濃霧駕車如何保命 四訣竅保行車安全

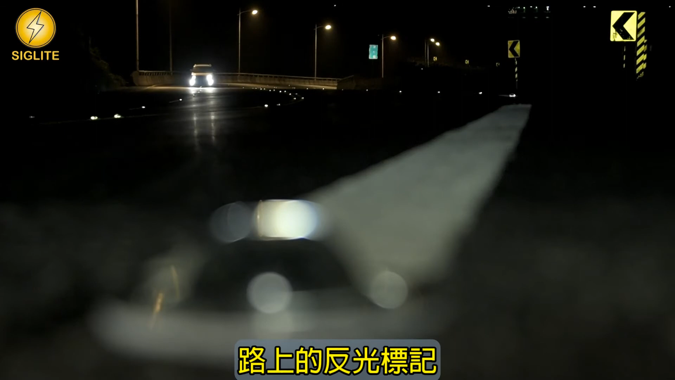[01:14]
路上的反光标记、聚光、反射的功能都比标线优秀，能有效辨别、预判行车动向，避免您驶出车道发生意外。